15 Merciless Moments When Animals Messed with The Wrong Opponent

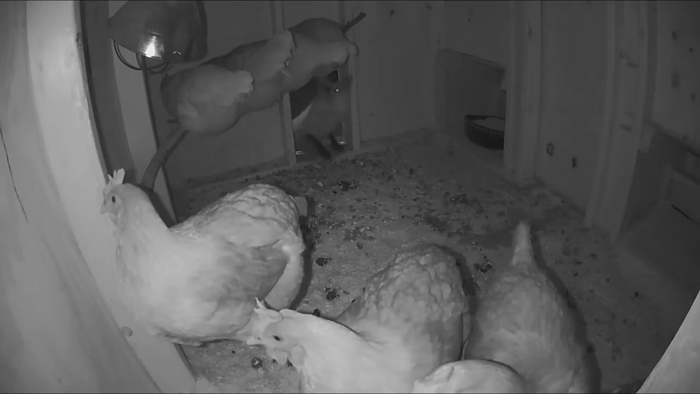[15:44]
a chicken coop looking for a meal in the end the fox managed to kill six out of ten hens so it's safe to say it was a good day at the office for the predator